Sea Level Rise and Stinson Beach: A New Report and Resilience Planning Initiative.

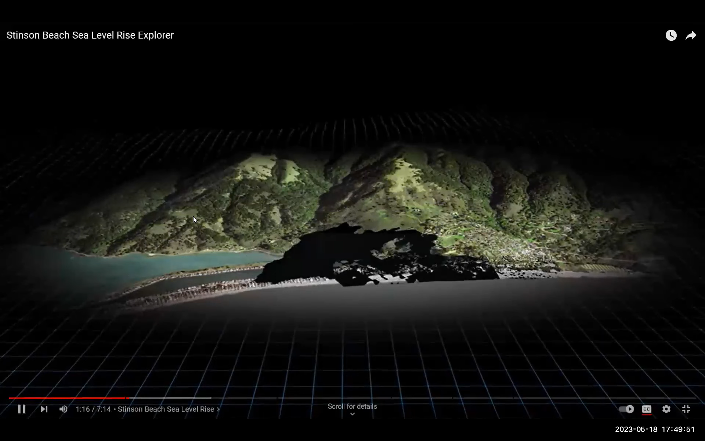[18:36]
sea level rise this is a 3d model of stinson beach here you
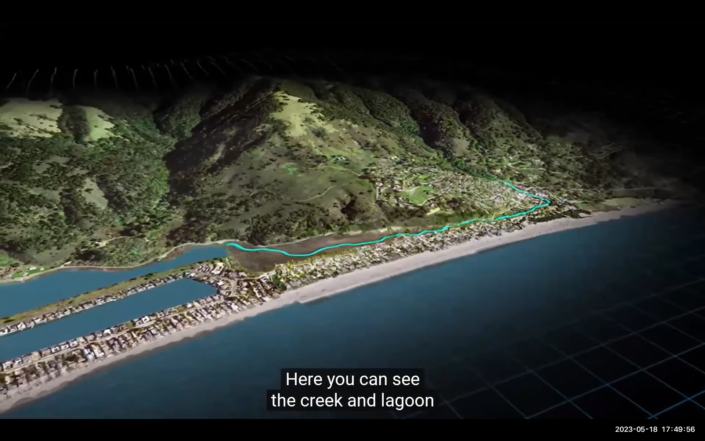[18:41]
can see the creek and lagoon the beach houses
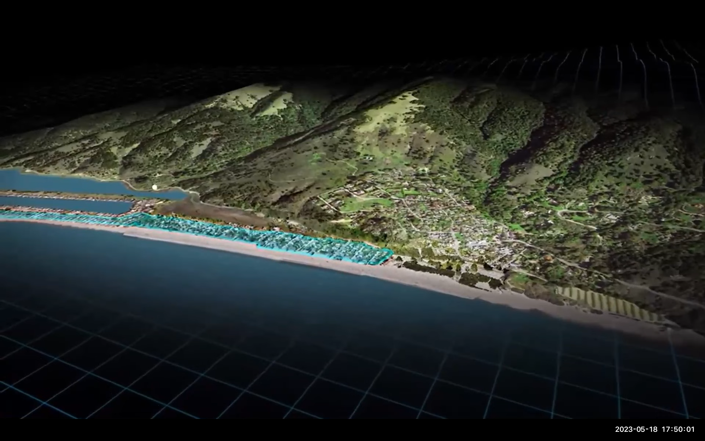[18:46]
as well as highway 1 and the calle de arroyo access road let's